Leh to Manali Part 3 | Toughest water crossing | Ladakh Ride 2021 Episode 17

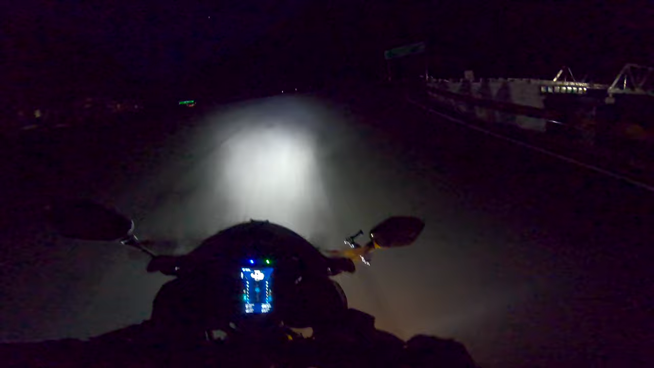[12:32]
तो अभी हम लोग यहाँ से ले रहे हैं राइट, और अपने को फाइनली मिल गई है अटल टनल। ओह, इसको देख के इतना सुकून मिल रहा है ना पूछो मत भाई। वो देखो अटल टनल हो गया शुरू। तो फाइनली गाइज, वी हैव एंटर्ड अटल टनल, और यहाँ पे स्पीड मेंटेन करके चलते हैं।
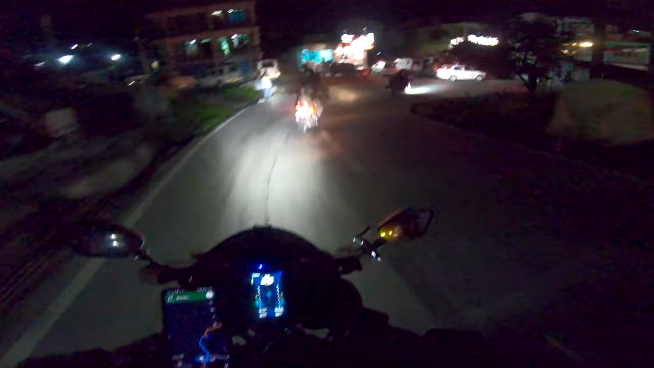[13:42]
अब हम लोग मेन मनाली सिटी में एंटर कर चुके हैं। चलो चलो चलो, पहुँचने वाले हैं, मंजिल दूर नहीं है। बट हम लोगों की राइड जो थी आज की सक्सेसफुल हुई, और हम लोग पहुँच चुके हैं मनाली।